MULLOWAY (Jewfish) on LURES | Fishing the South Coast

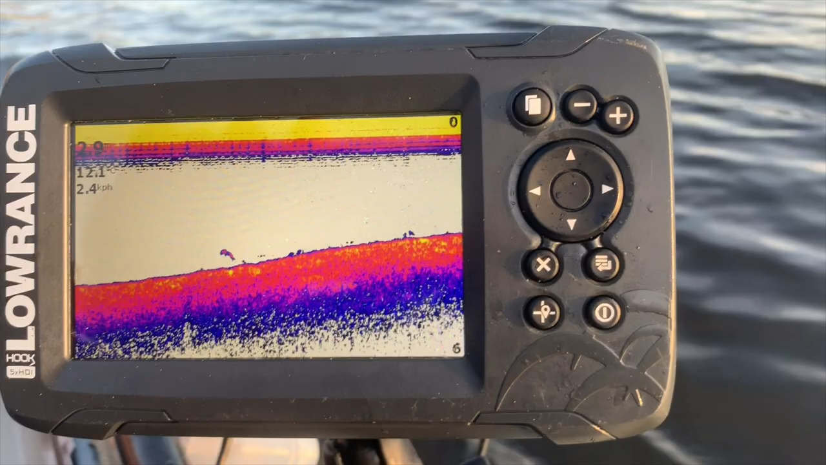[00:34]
On screen: speed 2.4 km/h
Sitting in about four metres of water just off a rocky outcrop to go through.